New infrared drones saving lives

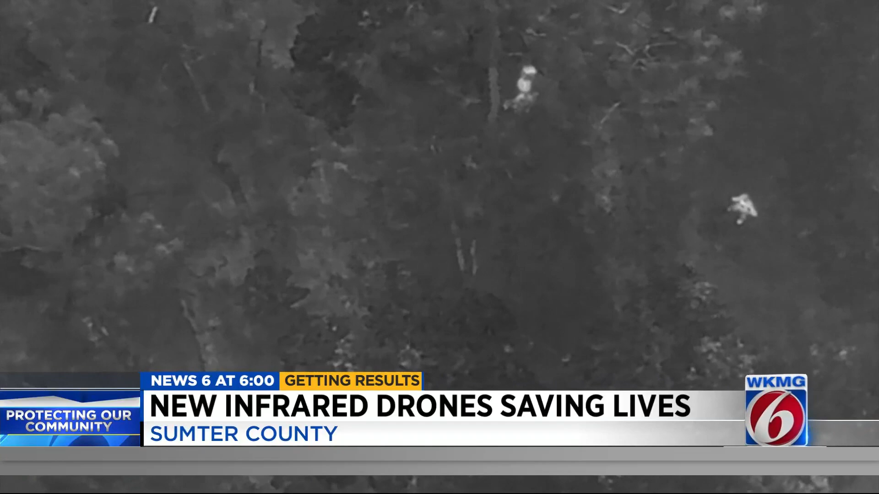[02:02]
He had the flying eye in the air in minutes and found the missing woman using the infrared camera. So, at night, when you can't see anything with the naked eye, that thermal imaging camera can show you a person in a field. Or an armed murder suspect like this man, according to investigators.
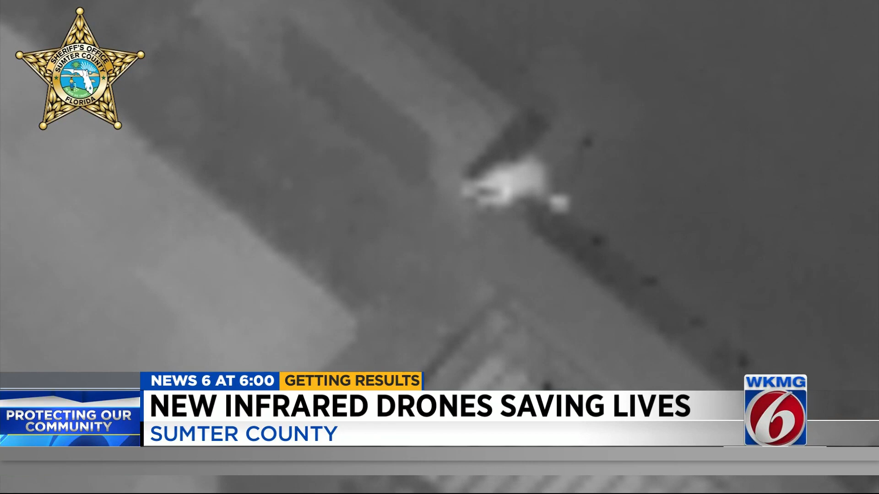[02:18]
Or a man on a hotel roof with a gun who just fired at police through his hotel room door. He'd come out to Miller Motel somewhere and he got up to the flat area of the roof up there.
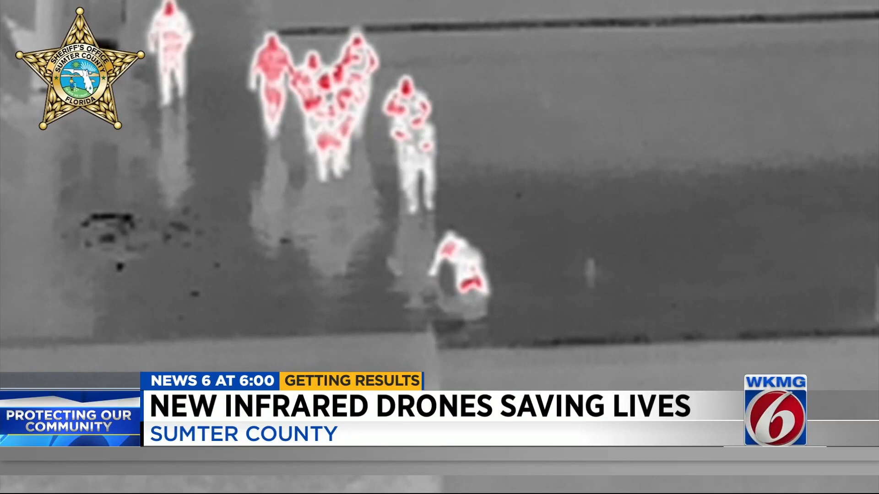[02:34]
They spotted the man with the gun, he surrendered, and they surrounded him. And that's, you know, that's one reason we got the drones is for the rapid response and citizen safety. And it paid off in this incident.